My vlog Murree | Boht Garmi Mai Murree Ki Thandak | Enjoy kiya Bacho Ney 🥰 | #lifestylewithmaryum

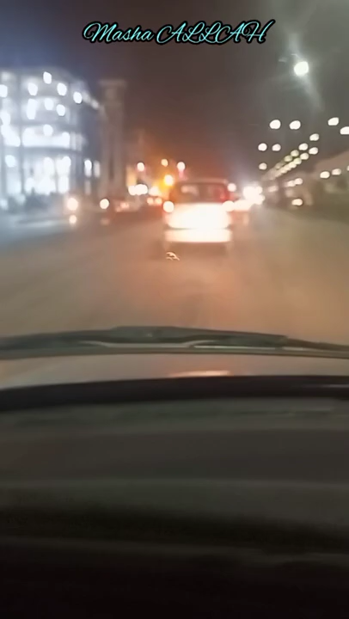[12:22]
یہاں سے جی اب ہمیں شام ہو گئی رات ہوتے بچے تھکے ہوئے تھے کافی تو یہاں بچوں نے خانہ مغیرہ تو ہم نے بنایا نہیں تھا تو بچوں نے سوچا کہ یہاں